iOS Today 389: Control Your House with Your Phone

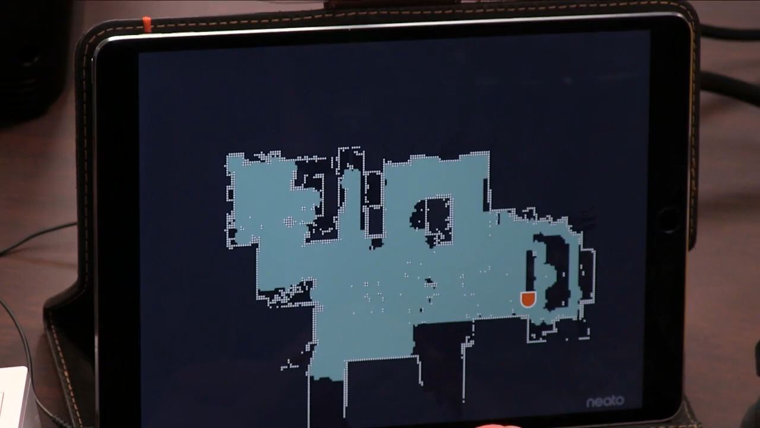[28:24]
um and that's an exact map of your home yeah if anyone wants if anybody wants to know where the